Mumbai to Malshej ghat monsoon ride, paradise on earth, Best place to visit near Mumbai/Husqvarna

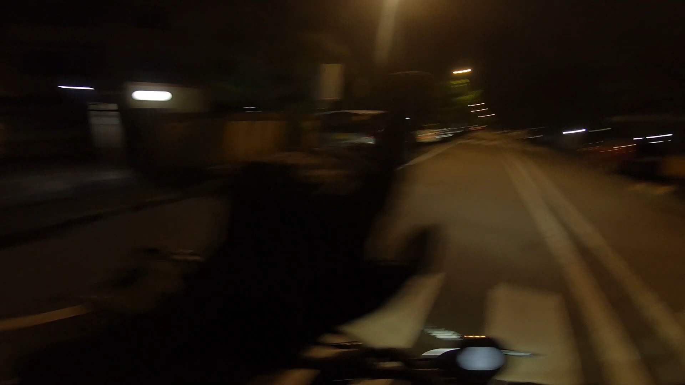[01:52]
अरे इधर ओबेरॉय मॉल, ओबेरॉय मॉल।
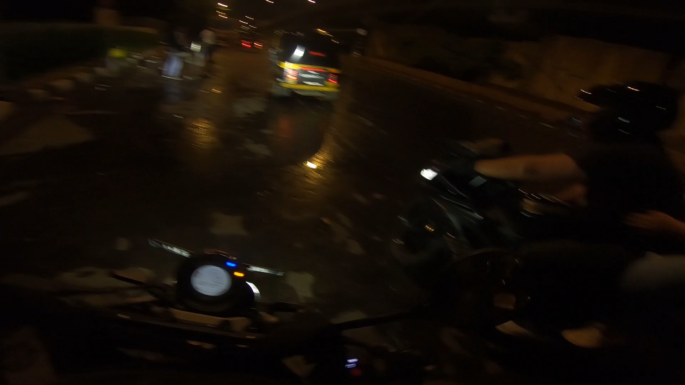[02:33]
So we have rains to welcome us. बारिश इतनी जोर जोर से हो रही है बीच में that I hope my lens is okay. I've tried to cover my camera, make it as possible as waterproof. So yeah, hope for the best.